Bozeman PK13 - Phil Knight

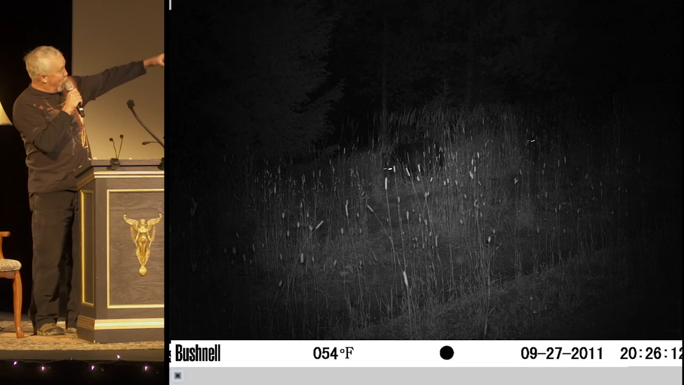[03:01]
There's the little guys over there. On the same trail, we found a cinnamon black bear right there.
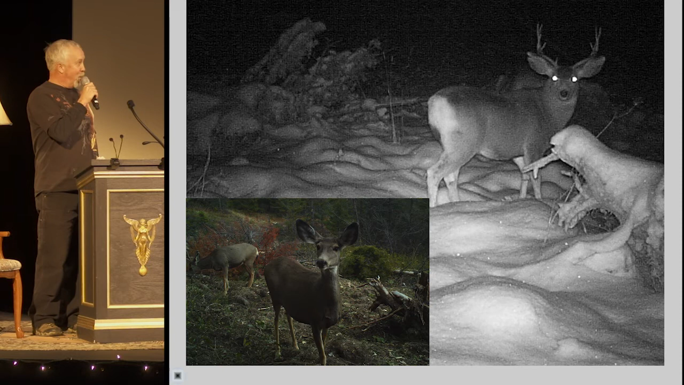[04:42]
So this road has gone back to being habitat for wild critters or maybe just a party spot. But this bull elk showed up in the same location. Animals' eyes shine at night due to the tapidum lucidum, a reflective surface right behind the retina that recycles available light to help them see at night. I think this would make a good Harry Potter command. Tapidum lucidum!
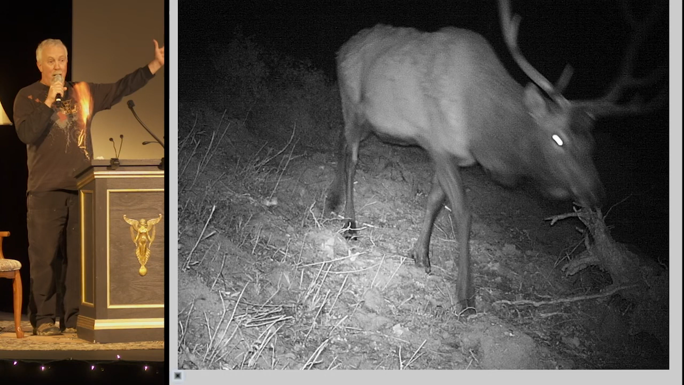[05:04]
Now he can see at night. Now not everyone is happy with us using camera traps.